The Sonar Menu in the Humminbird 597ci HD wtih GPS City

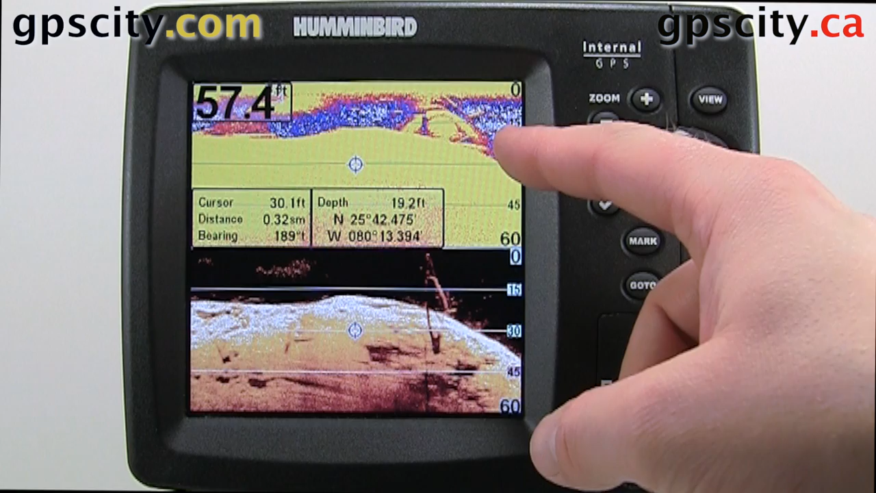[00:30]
At the bottom we have the down imaging which is much higher detail as you can see. One difference is with the traditional sounding we could have our fish arcs but in the down imaging we won't see those. We'll still see fish on the screen, they'll just show up as white little blobs or groupings for bait fish and such.
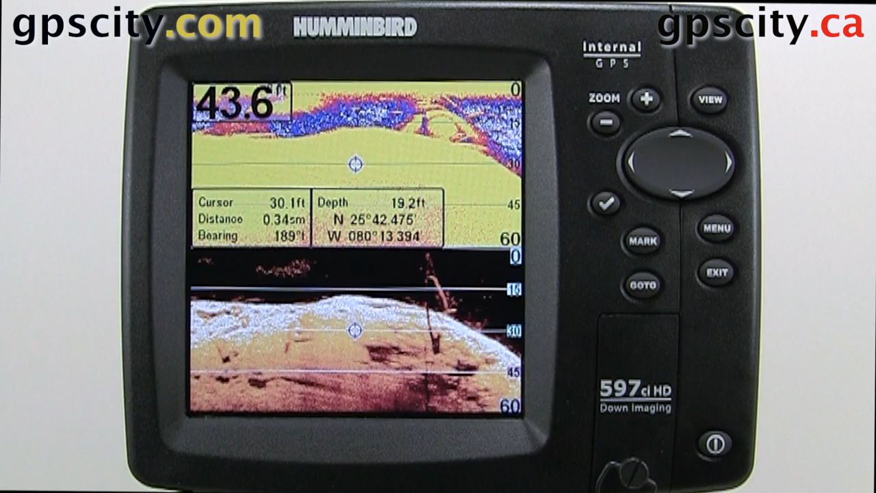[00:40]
Let's take a look at those settings.
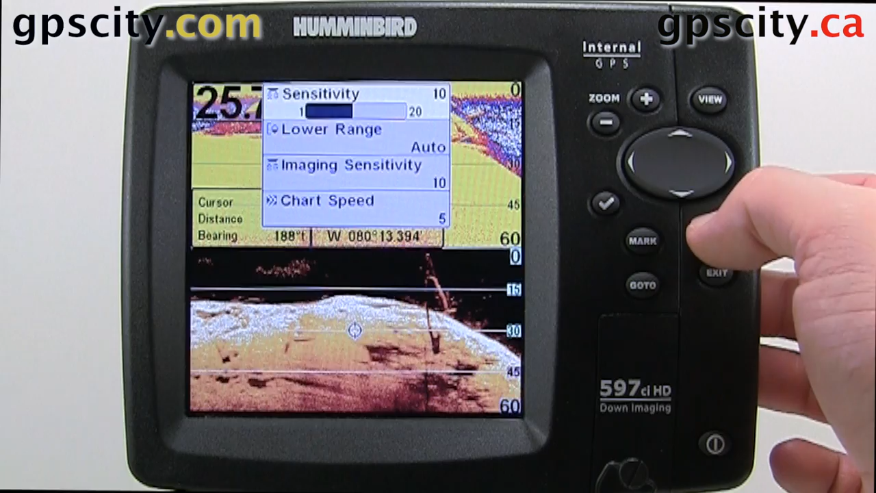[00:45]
Hit menu twice, scroll to sonar, first option in sonar is beam select.
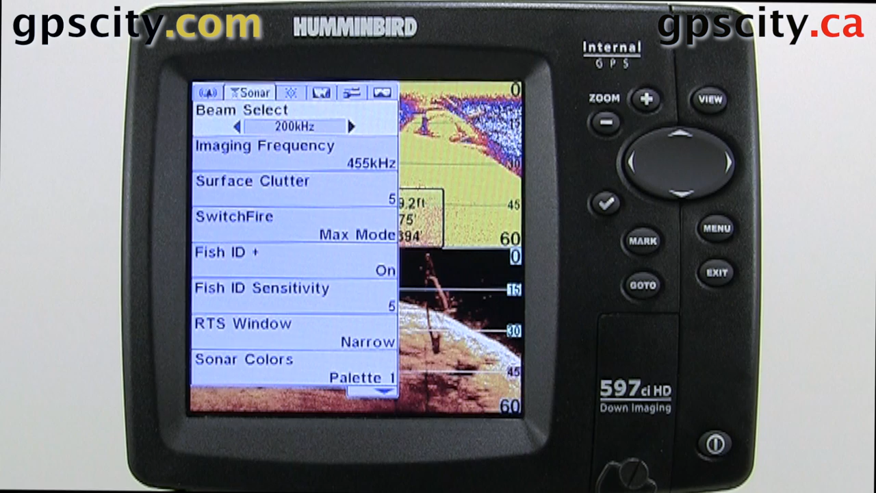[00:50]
We could select between our 200kHz or our 455. In our imaging frequency we could go between 455 and 800. Surface clutter, we have a choice between 1 and 10, default is 5. Switch fire mode, we could go from max mode to clear mode and as I change it you'll notice that the resolution changes a bit. Fish ID, we could have it on or off.
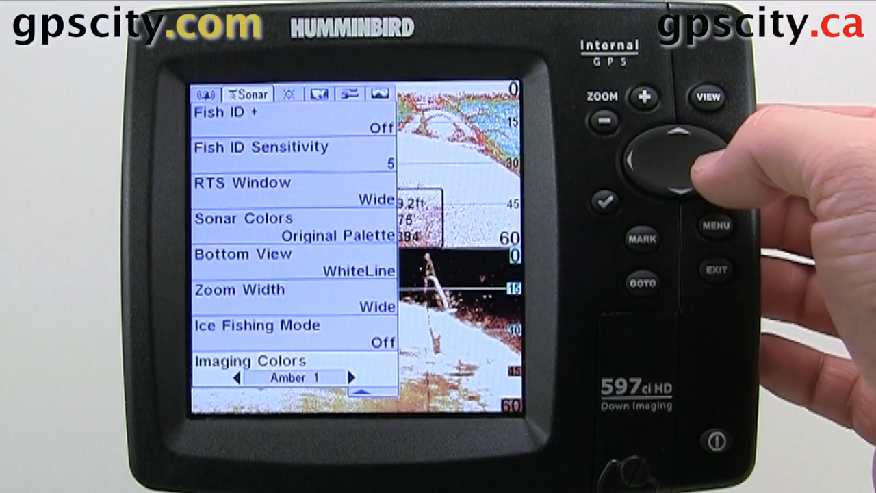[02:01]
Then our zoom width, narrow, medium or wide. Ice fishing mode, on or off. And now our imaging colors at the bottom here. Those were the sonar settings of a Humminbird sounder.
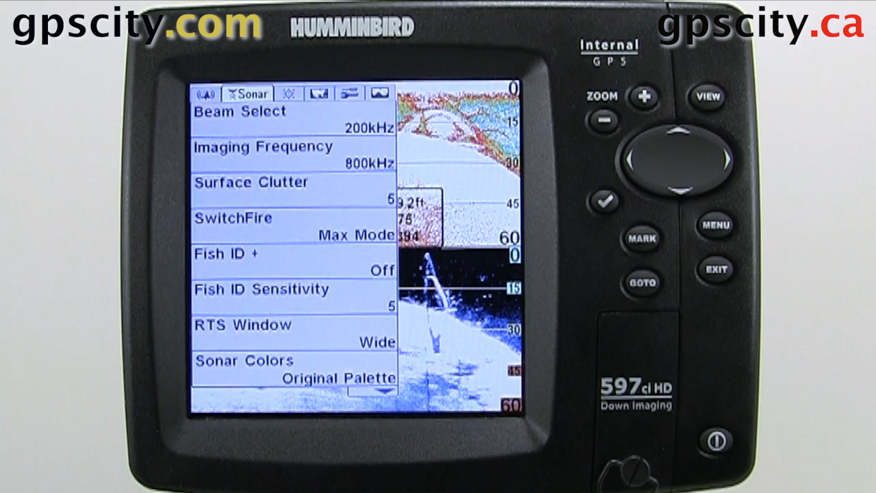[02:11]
We were just looking at the 597CIHD with down imaging. And now our imaging.